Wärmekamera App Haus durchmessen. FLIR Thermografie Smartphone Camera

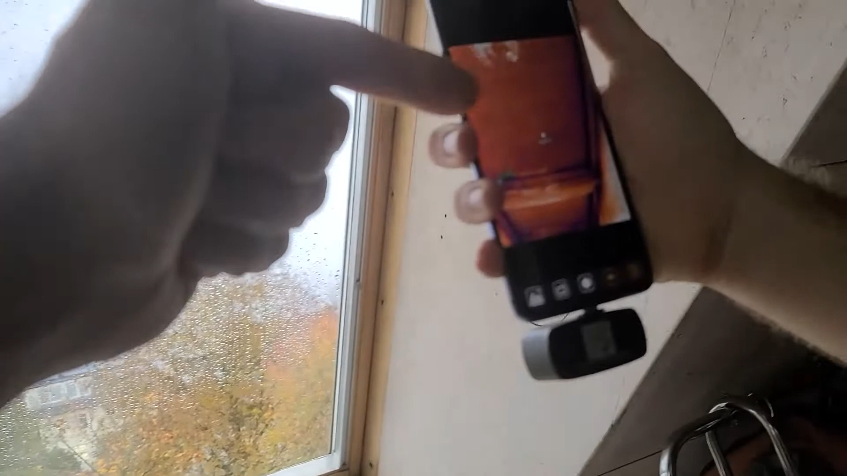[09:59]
Achso, und da sind halt die Ränder ganz normal, aber sonst geht es ja um, was ist oben?
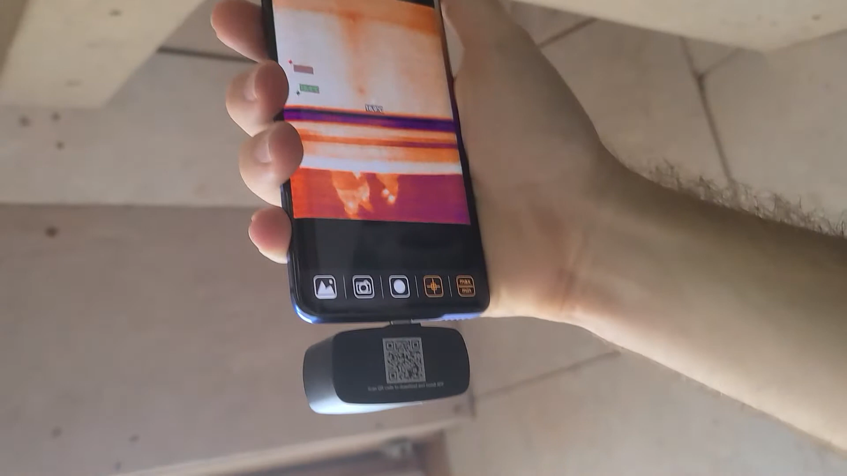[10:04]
Das ist eigentlich auch gut, das ist schon 18 Grad. Das wundert mich jetzt ganz arg. Cool.
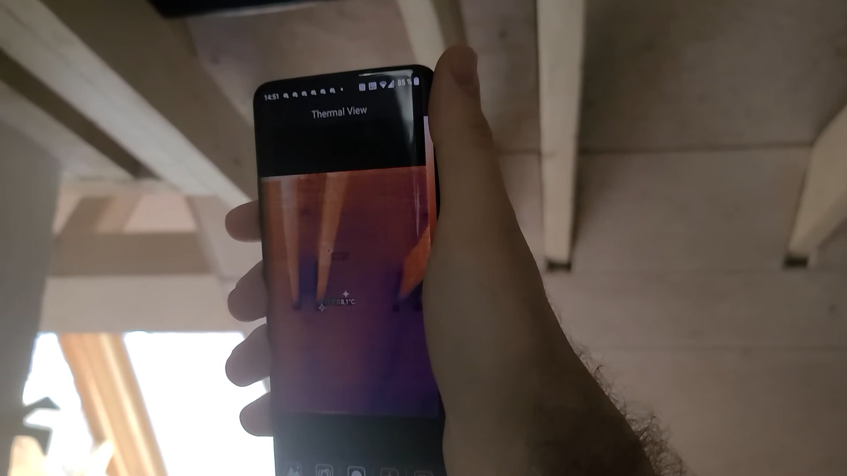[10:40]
Aber sonst, vor Ansicht, die Dämmung hier ist gut.
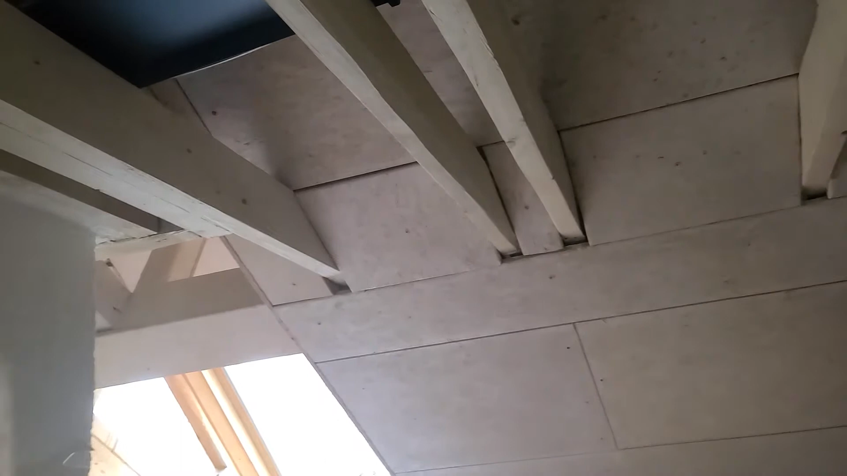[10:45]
Cool. Was macht der Kamin aus? Sag mal Kamin, der ist schon mal wärmer, gell?
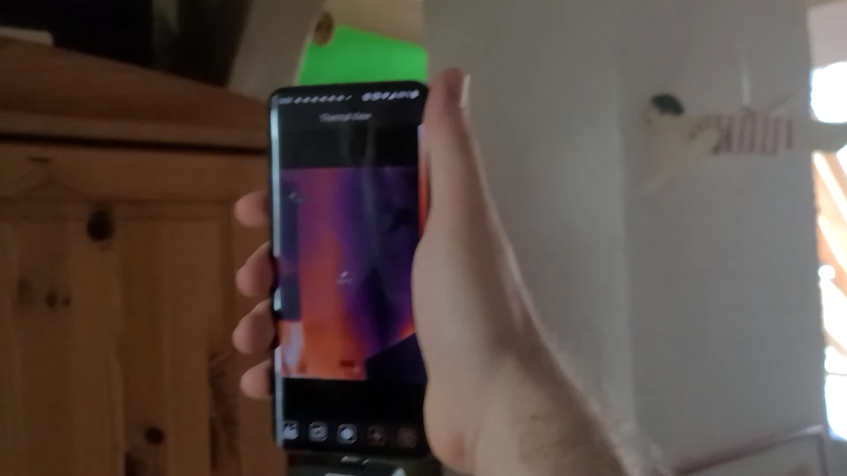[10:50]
20 Grad hat er. Ja, 20 Grad hat er noch oben im Ding. Ja. Okay.
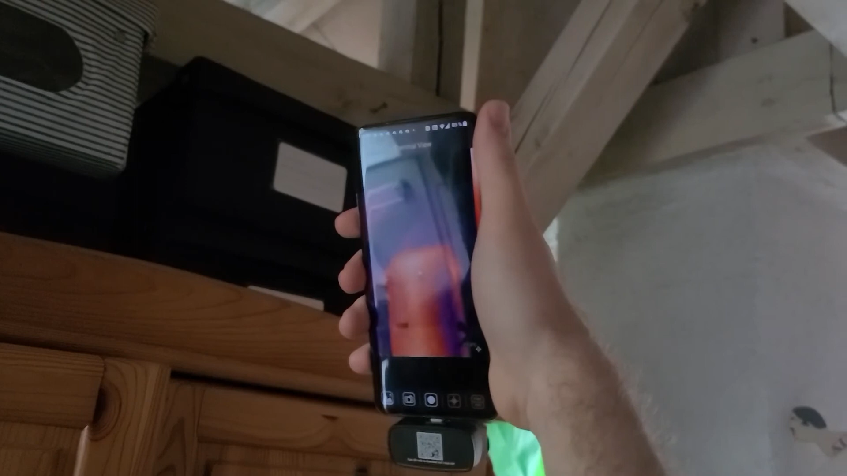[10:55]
Und die bräuchte er ja theoretisch nicht, aber der pusht das halt soviel raus, wie es halt drüber da reinheizt.